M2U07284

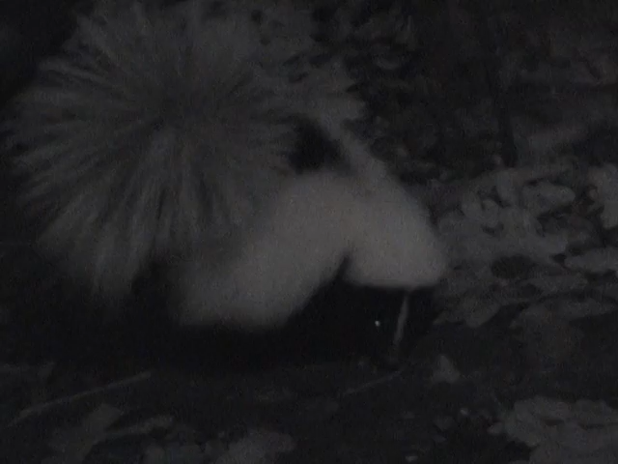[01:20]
Hi mum I'm confused Who's huffing over there? That big thing went down that three inch hole by the tree My gosh What are you guys doing? You're not afraid of me We're stinkers, huh?